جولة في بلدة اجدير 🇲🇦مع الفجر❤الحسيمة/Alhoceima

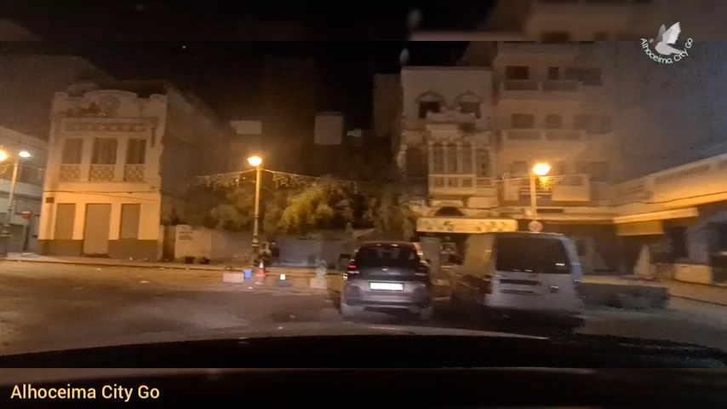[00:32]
خارجين من الحسيمة غادي نمشيو ان شاء الله التراك ديال إمزورن ايوا مع الفجر عليكم معايا غنشوفوا ان شاء الله